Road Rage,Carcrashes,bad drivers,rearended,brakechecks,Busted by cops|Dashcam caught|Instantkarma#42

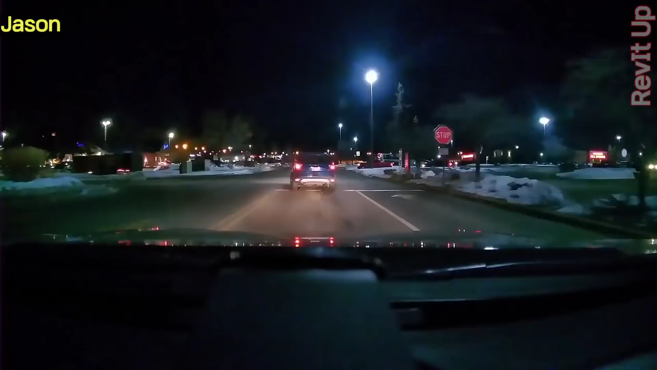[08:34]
Doesn't look too busy, though. Dude! Okay, presto it. Jesus Christ. Well, I hit the